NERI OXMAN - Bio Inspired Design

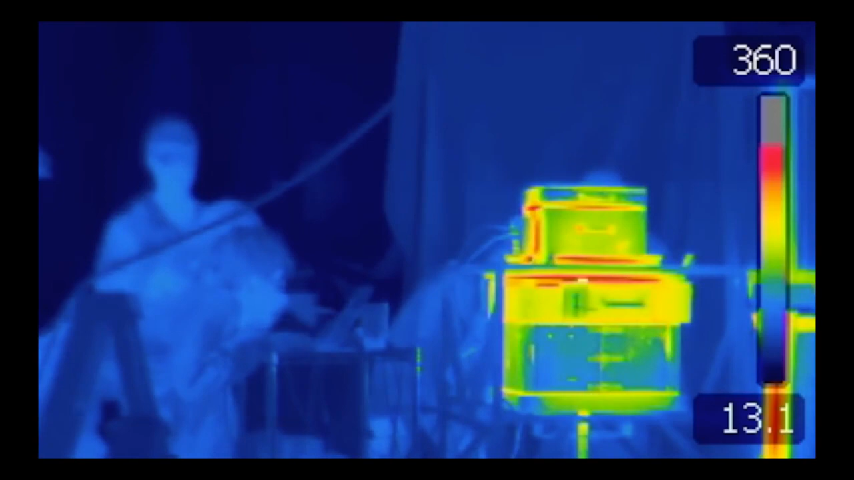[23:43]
Please cartridge that allows us to turn the 3D printer into a mini glass lab and it goes about this continuous deposition of layers with a 1,900 degrees temperature.